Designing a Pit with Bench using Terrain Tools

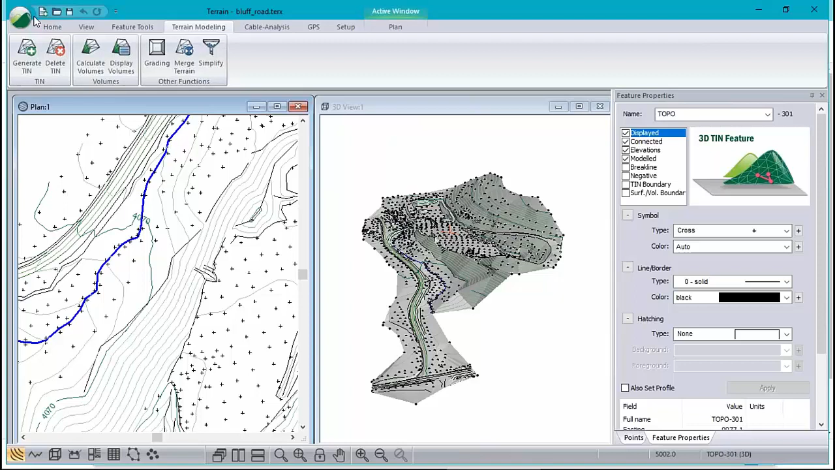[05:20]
Quickly save under a different name because I don't want to actually destroy the original ground. I want to create a new merged surface, which is the original ground combined with the surface I just made.